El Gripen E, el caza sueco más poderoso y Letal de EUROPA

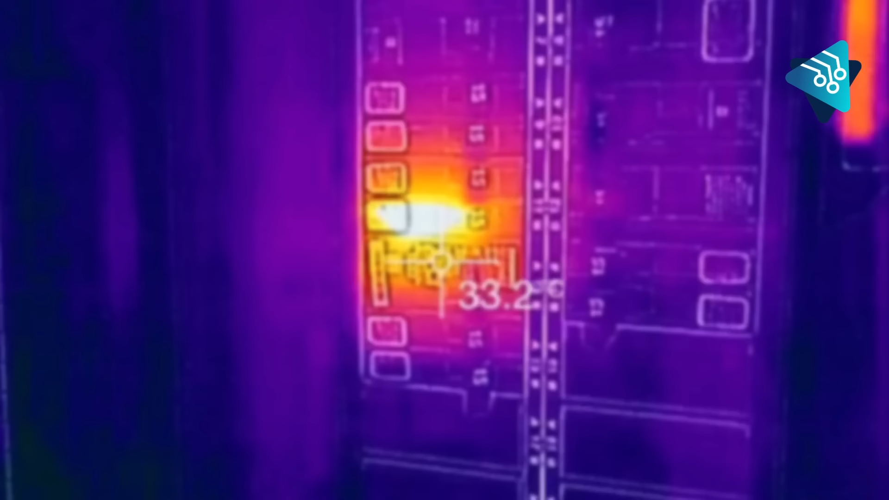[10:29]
el cual aumenta sus capacidades frontales al registrar las emisiones de calor de otros aviones, helicópteros e incluso vehículos terrestres y marítimos.